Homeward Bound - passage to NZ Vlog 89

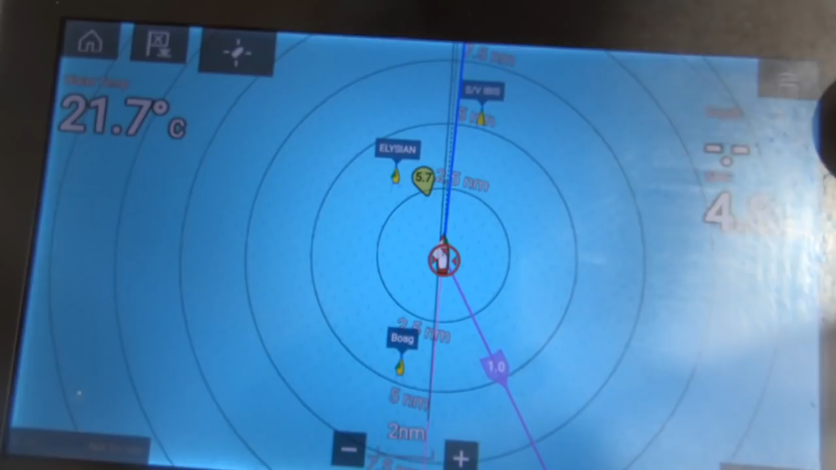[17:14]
Ibis is leading the way. Our friends Porter and Helen, 5 miles in front. Elysian on the catamaran.
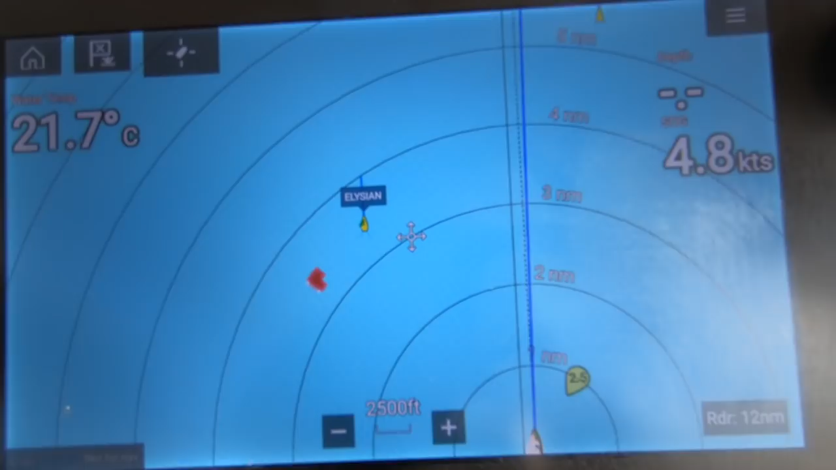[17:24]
Jeff and Rach. And just behind us is Boag,
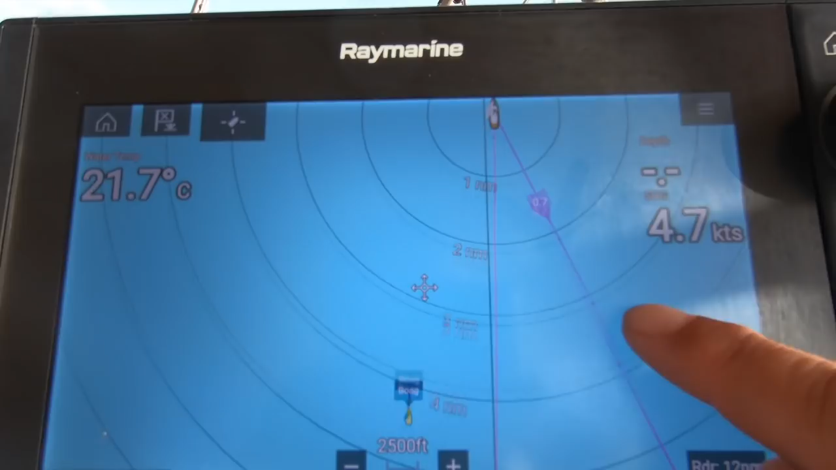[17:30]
who've been traveling with all the way from the Mediterranean.
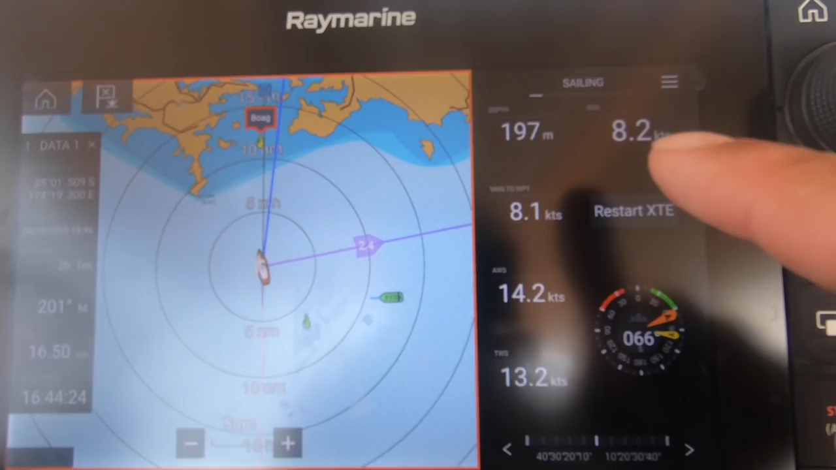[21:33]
Knots. We've had to turn the fuel tank off because it is on E and we need some fuel, obviously, to dock this puppy.